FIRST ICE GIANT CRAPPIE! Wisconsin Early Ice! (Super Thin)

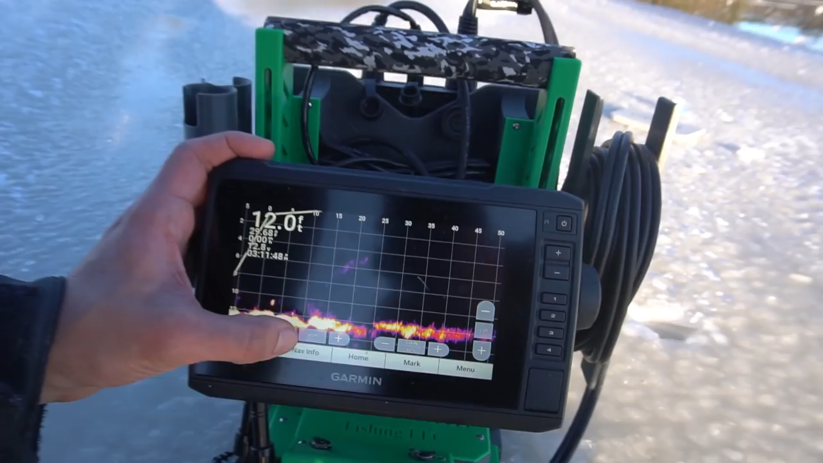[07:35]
it looks like right under us right here there
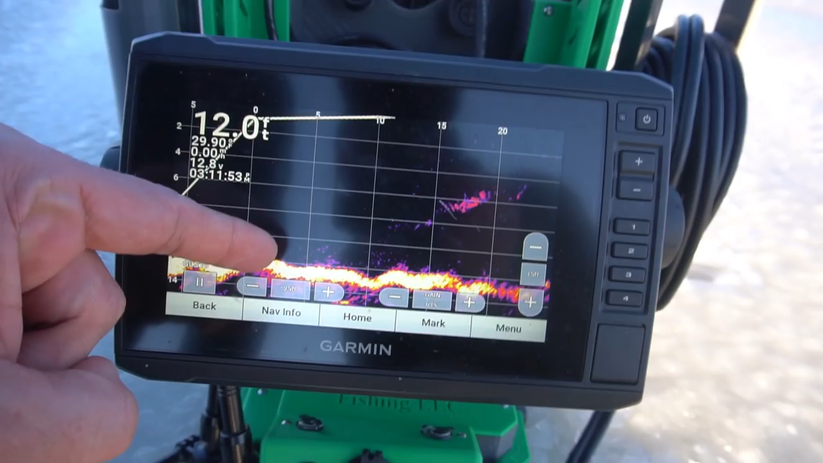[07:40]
On screen: depth 12.0 ft
is a fish it's kind of swimming away from us right now
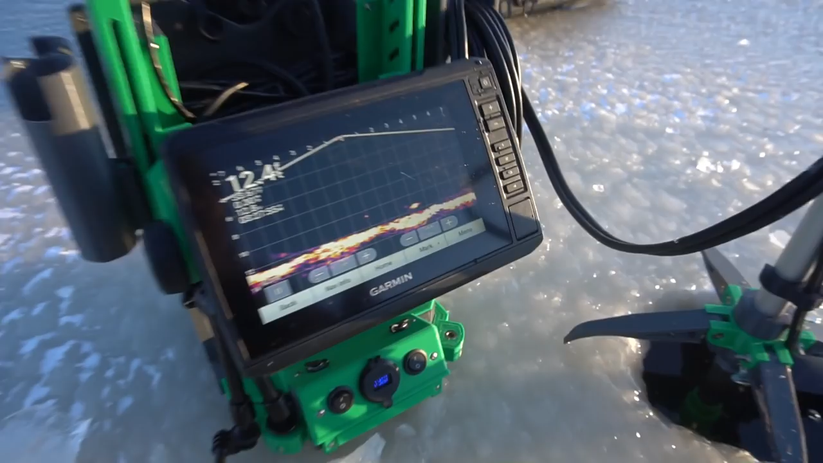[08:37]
two nice marks oh yeah look at the size of that mark it's coming right for you coming right for you another crappie
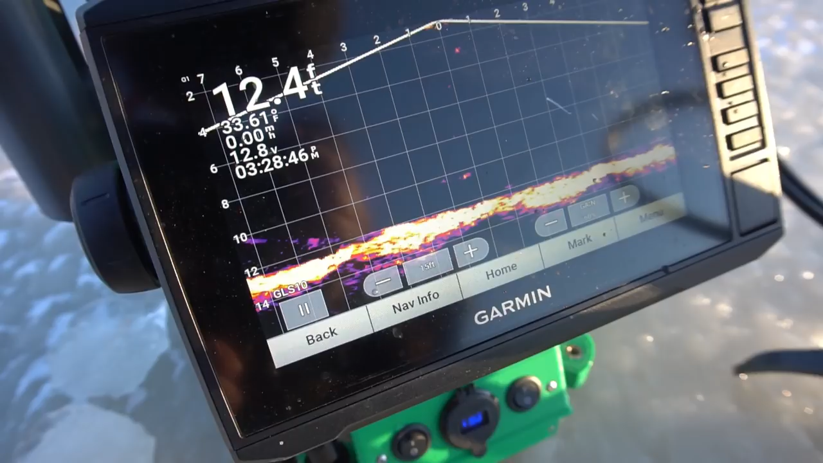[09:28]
On screen: depth 12.4 ft, water 33.61°F
skirted oh yeah how you still there yeah they're both right below
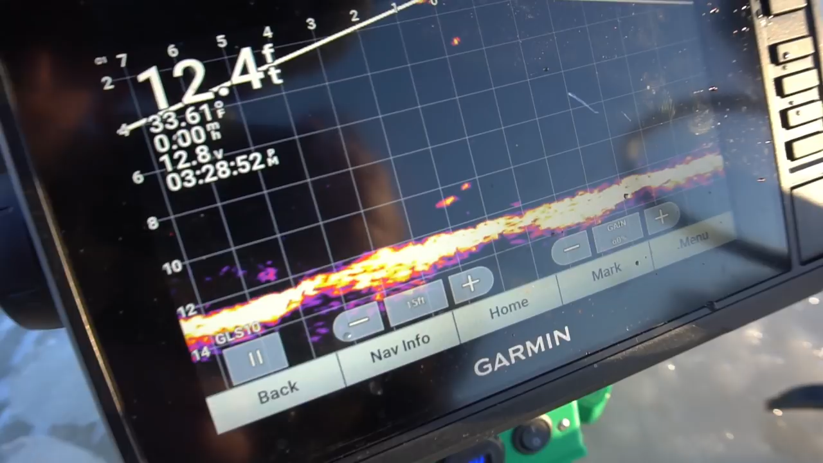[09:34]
On screen: depth 12.4 ft
you look at that you guys holy cow what is that thing on the bottom oh oh that's a nice pike or something wow look at that
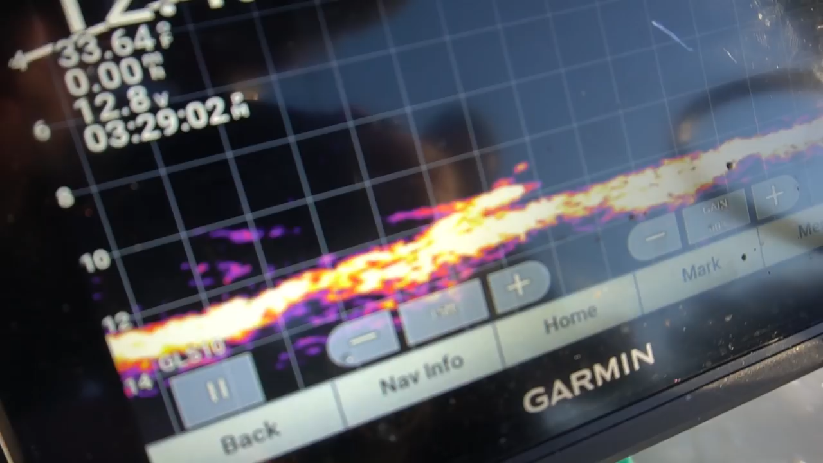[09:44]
coming across the bottom like that see if i can get his attention snap off right away i think we're running two pound line
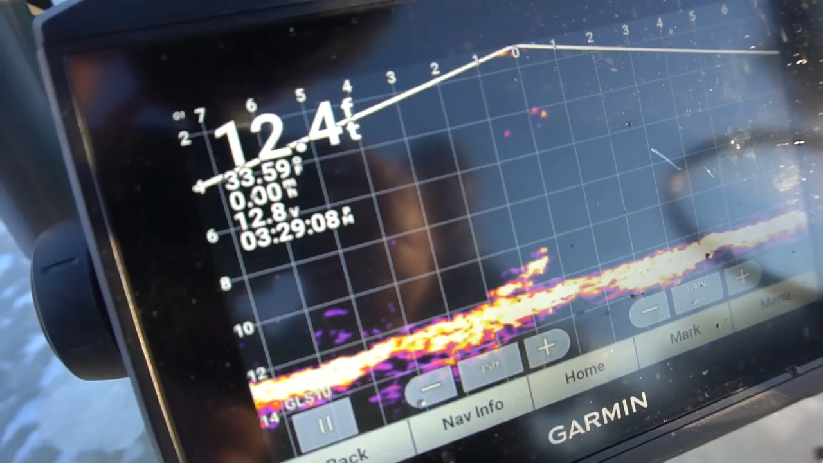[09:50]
On screen: depth 12.4 ft, water 33.59°F, speed 0.00 mph
oh holy cow look at this that's a big pike i think i think it is too unless it's multiple fish you want to get my transducer out of there please yeah